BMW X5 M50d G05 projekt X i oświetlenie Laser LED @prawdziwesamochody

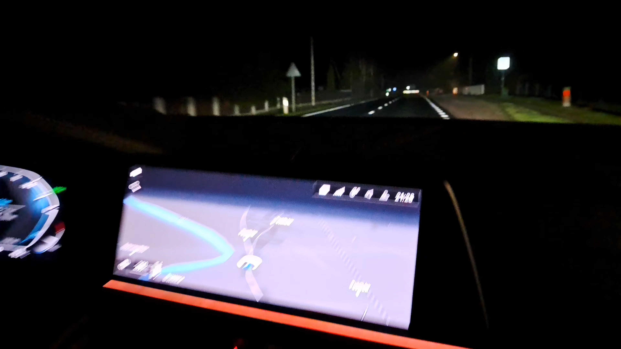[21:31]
nas o tym Czy po prostu to światło świeci dalej I nawet nie do końca wiemy Kiedy to działa Natomiast trzeba przyznać Także oświetlenie w tym samochodzie Jest
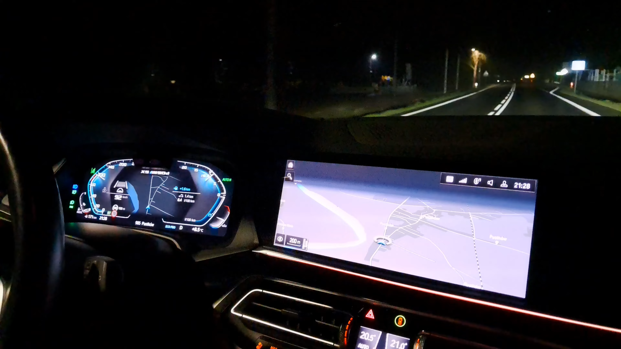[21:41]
genialne Tutaj będzie może Długa prosta Teren zabudowany się skończył Warunki Według mnie idealne Aby zadziałały światła laserowe A więc Obserwujmy Nagrywajmy Niestety już Coś z naprzeciwka jedzie Już zobaczcie Wyciął się tunel świetlny Przed moimi oczami Tak żeby nie oślepiać kierowcę Który jedzie przed nami I znowu wolna przestrzeń